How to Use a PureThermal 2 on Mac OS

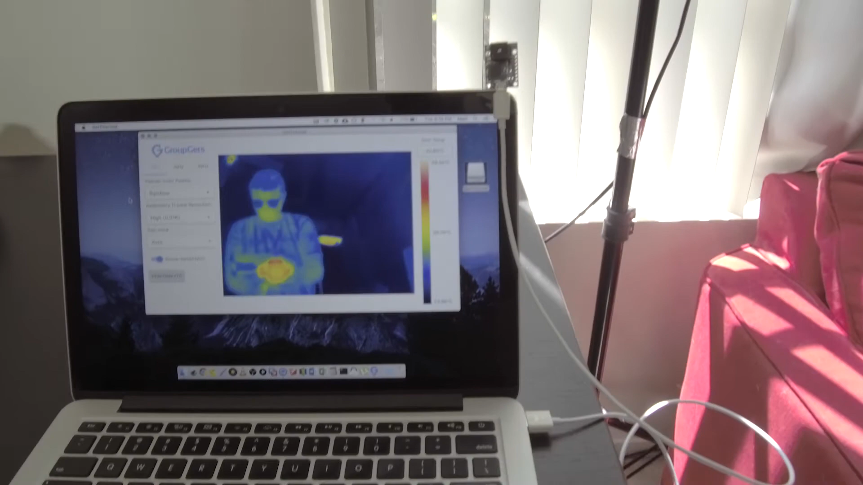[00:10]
Hello, today I will show you how to use a Pure Thermal 2 with a radiometric FLIR Lepton 3.5 on macOS using our Get Thermal program.
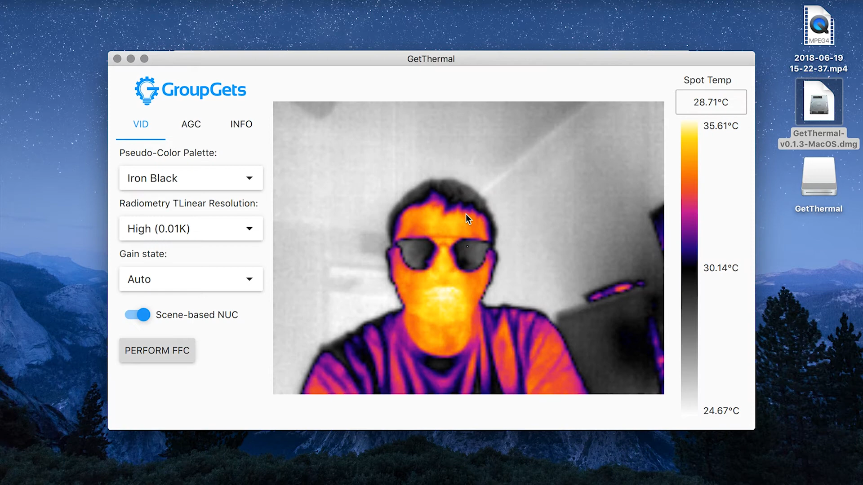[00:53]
On screen: spot 28.71°C, scale top 35.61°C, scale bottom 24.67°C
Here is the Get Thermal app up and running.